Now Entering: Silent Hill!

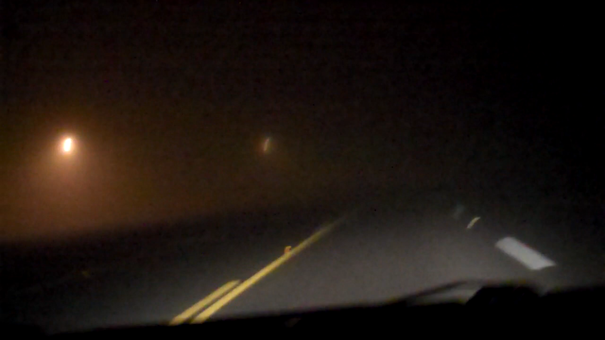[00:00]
I think, uh, I think we've entered, uh, Silent Hill. I can't see. Shit! It's tough to say whether or not the actual, like, fogginess is there. There we go. I'm gonna actually show up on camera, but... I can't see anything. We're driving home right now. Yeah. I think we have stumbled across Silent Hill.